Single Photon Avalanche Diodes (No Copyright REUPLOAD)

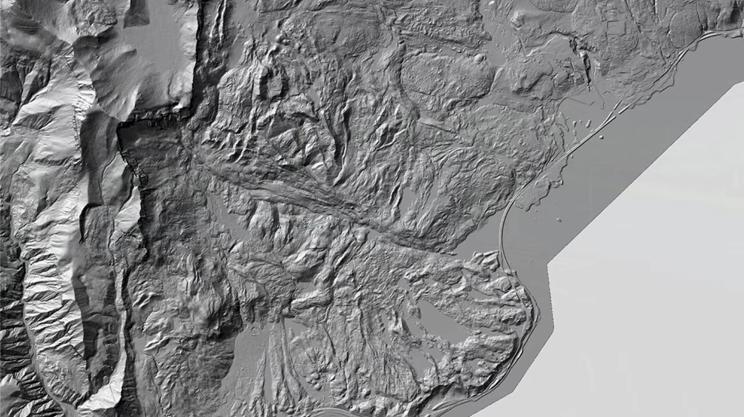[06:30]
LiDAR is commonly used to make high-resolution maps with applications ranging from surveying to autonomous car navigation. The systems use pulse lasers to map a three-dimensional model of an environment. And LiDAR's use of light allows it to map the environment quickly and more accurately than systems that you sound, like sonar, or microwaves, like radar. LiDAR is mapped by sending laser pulses. And when the pulse contacts an object or obstacle, it reflects and bounces back to the LiDAR unit, which contains a SPAD sensor. The system then receives the pulse and calculates the distance between it and the object based on the elapsed time.
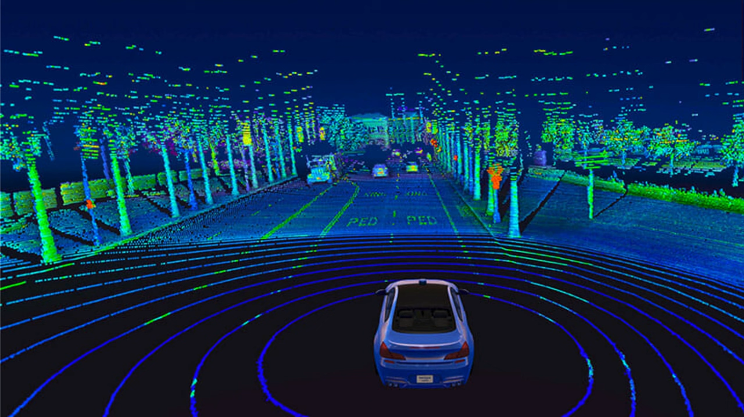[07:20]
As the beams return to the system, it begins forming a picture of what's going on in the world around the vehicle and can use computer algorithms to piece together shapes for the cars, peoples, and other obstacles. Without SPAD, LiDAR would not be able to create these real-time maps in the world.